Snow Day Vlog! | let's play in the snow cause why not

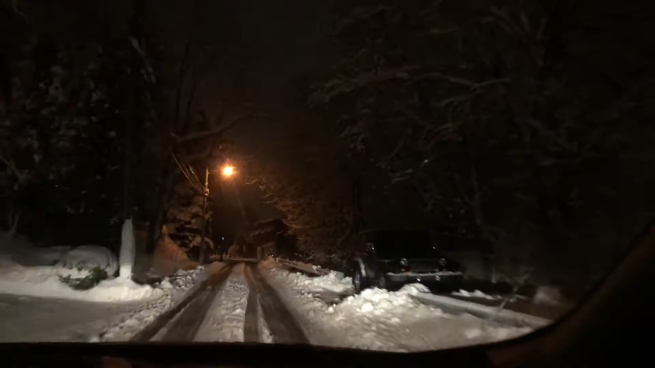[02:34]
look at that it's ice see it yeah i feel like i'm on expedition everest oh it's snowing again no way oh my